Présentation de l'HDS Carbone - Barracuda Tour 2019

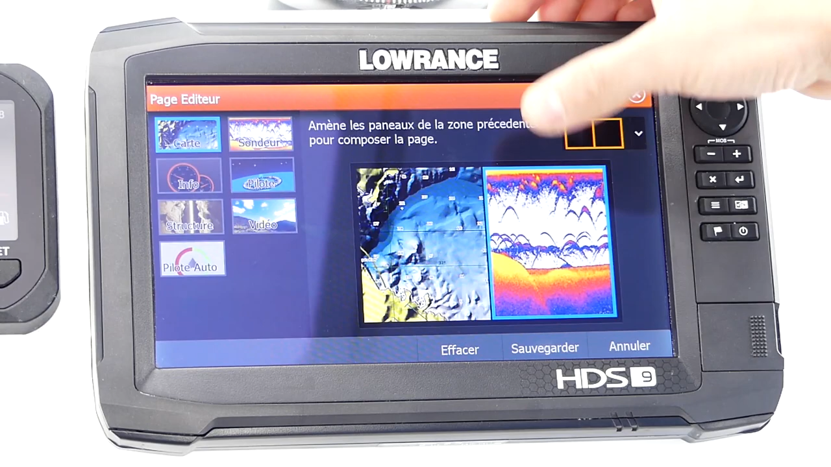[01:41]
Par exemple, un peu de cartographie, un peu de sondeur, éventuellement un peu de scan. Si cet affichage me convient, je le sauvegarde. J'ai donc accès tout de suite à la vue que je viens de créer en quelques secondes. Sur la partie de droite, ici, je vais retrouver un menu d'accès rapide au réglage de base de chaque vue. Ce menu d'accès sera toujours en corrélation avec la vue en encadré orange. C'est-à-dire que là, j'ai mon menu d'accès à ma cartographie. Si je clique sur mon sondeur, j'ai mon menu d'accès sondeur. Il en est de même pour la troisième vue, le downscan.
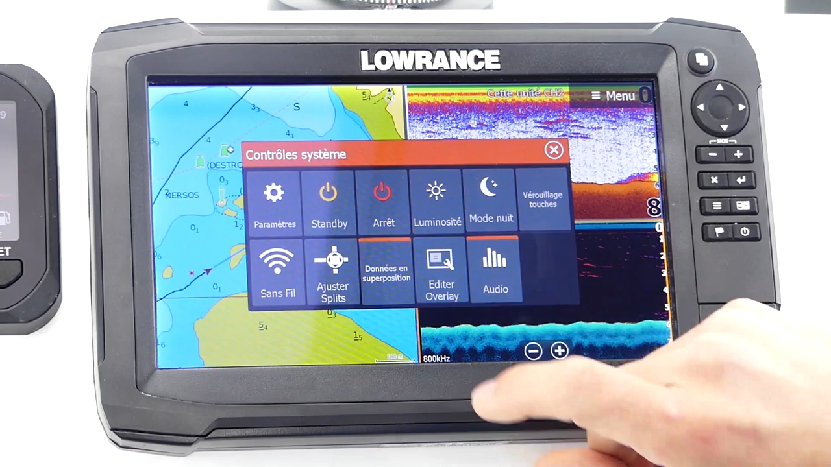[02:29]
Pour cela, appuyez une fois sur le bouton démarrer et ouvrez le menu Edit Overlay. Vous allez ensuite pouvoir sélectionner toutes les données que vous souhaitez voir apparaître sur votre affichage.
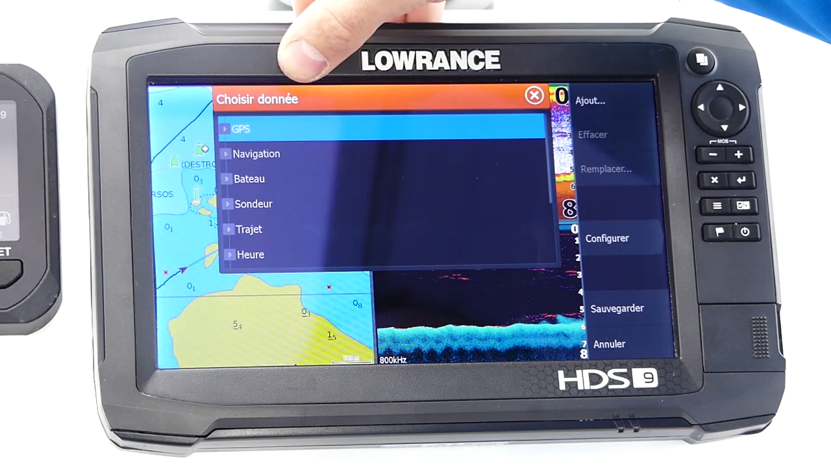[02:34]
Vous avez donc accès à bon nombre d'informations que vous allez devoir cocher et sauvegarder ensuite.
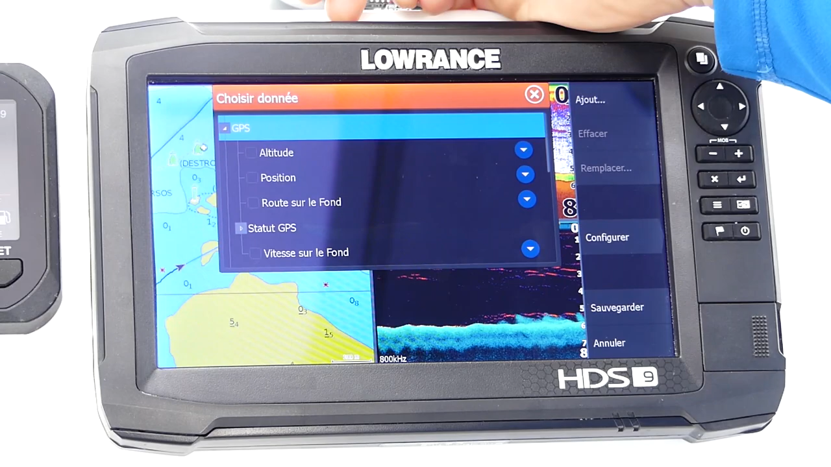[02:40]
La vitesse.
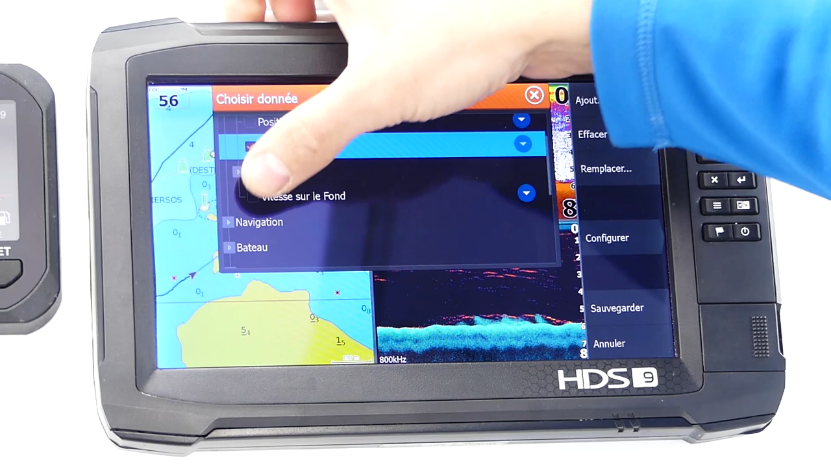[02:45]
Et par exemple, pour terminer, la profondeur.
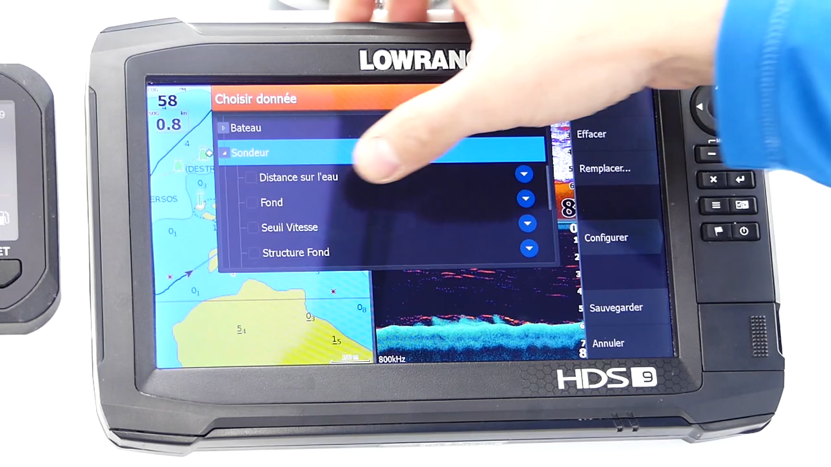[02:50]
Je sauvegarde et je viens donc d'ajouter les informations overlay à cette vue.
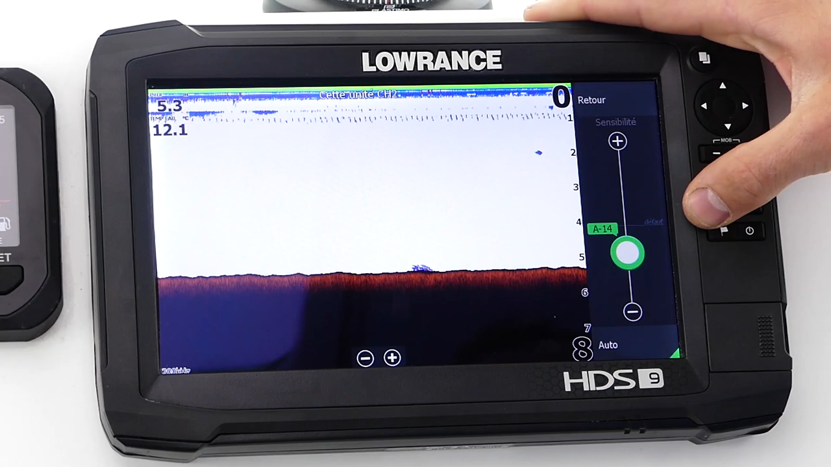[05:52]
Vous n'aurez donc qu'à jouer sur la sensibilité et la coreline pour obtenir une image la plus précise possible et la plus riche. Il faut savoir que la sensibilité devra toujours être assez élevée afin d'éviter de passer à côté d'éventuels échos. Si la sensibilité est trop faible, vous allez donc louper certaines détections. Si elle est trop forte, vous aurez trop d'informations. Il faudra trouver un entre-deux qui vous permettra d'avoir un écran assez précis mais pas trop chargé en parasite.
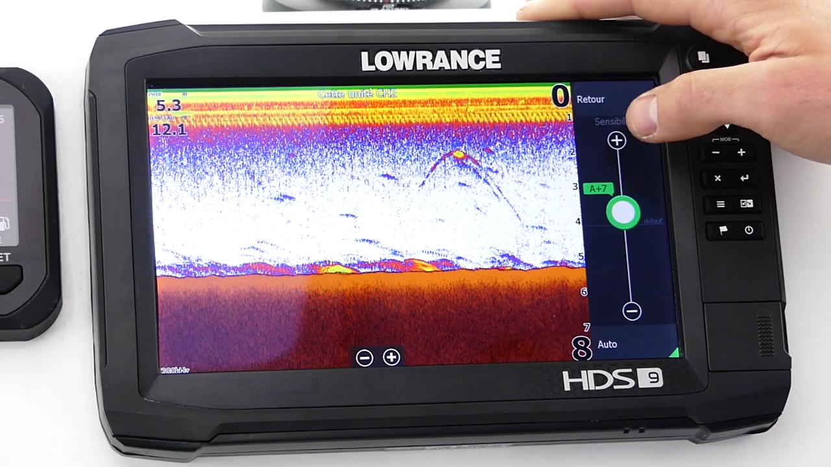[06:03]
En plus de cette vue 2D, vous allez bénéficier d'une vue downscan
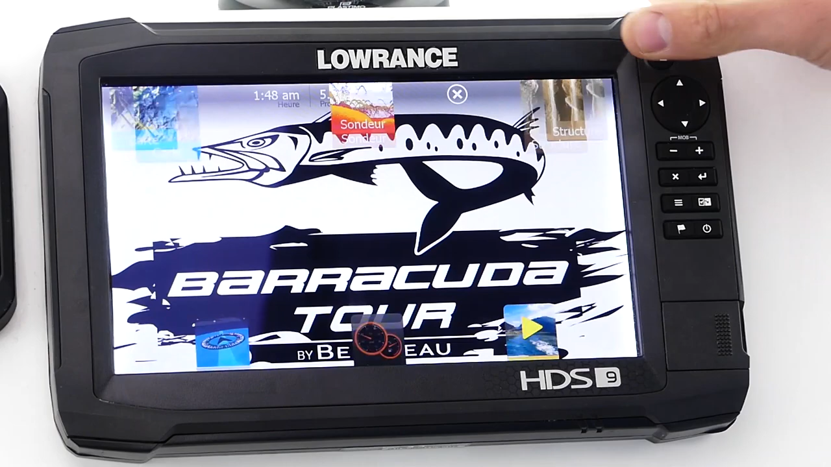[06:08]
qui va vous permettre, elle, de bien comprendre le relief et la composition du fond. Grâce à l'option fiche reveal, vous allez tout de même pouvoir récupérer les échos forts du 2D et les afficher sur cette vue downscan.
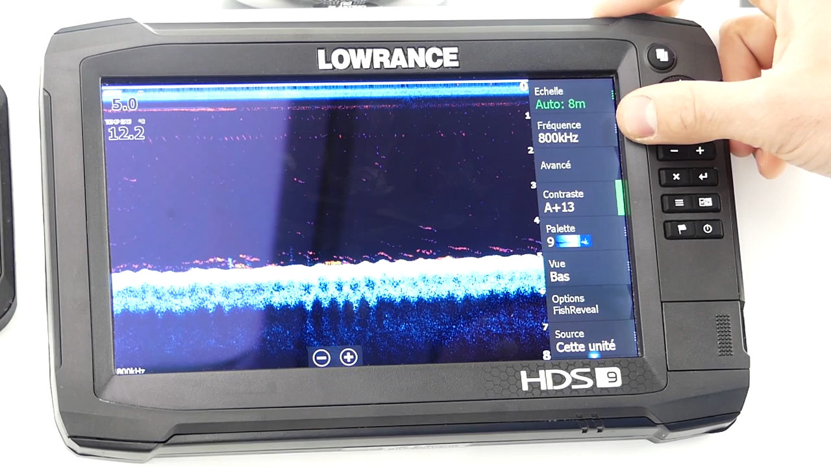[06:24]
En fonction de la profondeur, vous allez devoir régler la fréquence entre 455 ou 800 kHz en fonction de la profondeur. Nous vous conseillons d'utiliser la palette de couleurs 6 ou 9.